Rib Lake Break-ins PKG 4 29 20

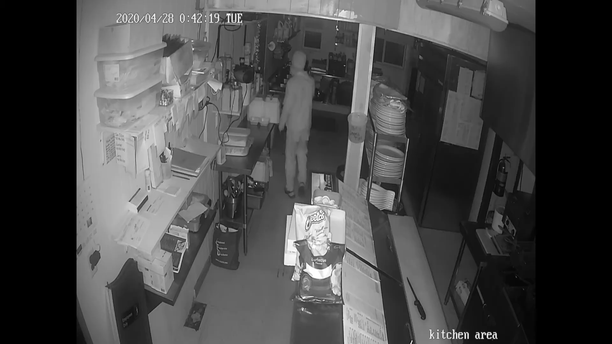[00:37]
Once inside, the individual made a beeline for the kitchen.
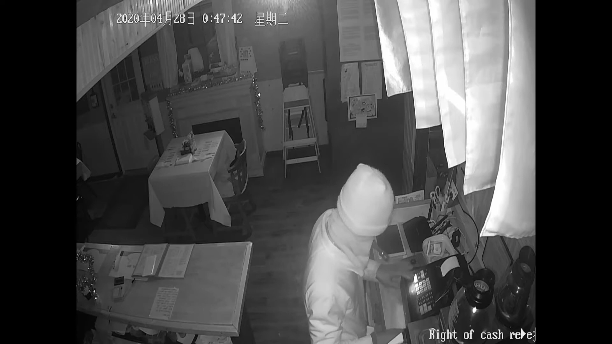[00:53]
The burglar wore a mask, a hat, a jacket, and gloves. What I can see is that he's had no experience with cash registers.
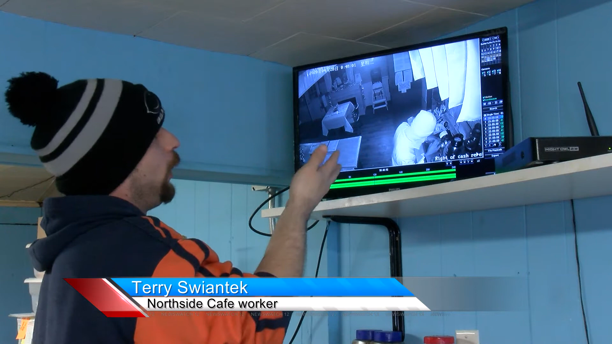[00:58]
I see him over here pushing buttons.
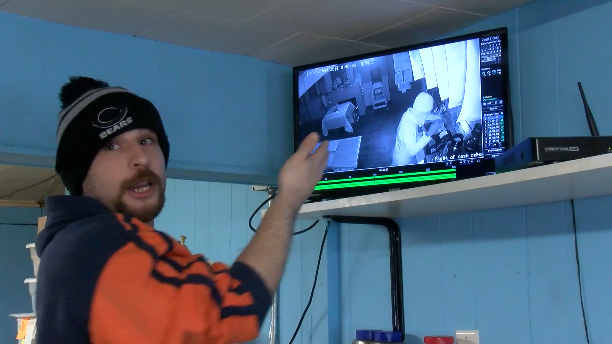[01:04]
He's trying to get it open, and he spends about maybe, I want to say, 10-15 minutes on it before he gets it open. The burglar eventually pressed the no sale button, which automatically discharges the drawer. And boom, he gets his payday. The robbery at Northside Cafe comes one week after a break-in just down the street.